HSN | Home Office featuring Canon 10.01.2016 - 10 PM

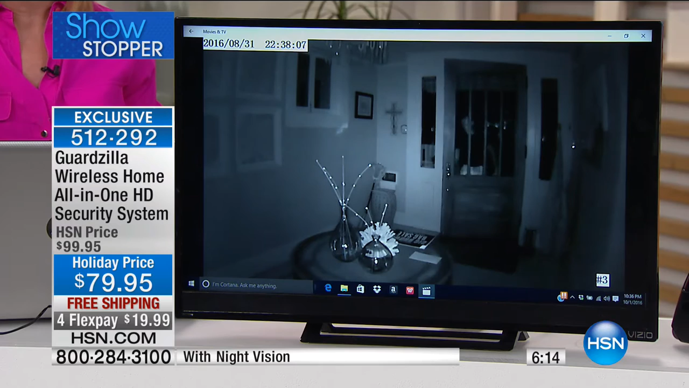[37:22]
this is pitch black i turned our porch lights off that creepy guy right there is my husband again but look if you gave that to the police he is totally recognizable right there and this is the night vision by the way you can also set your alarm for at night which is great if you live by yourself turn that alarm on you can go to bed at peace turn your alarm on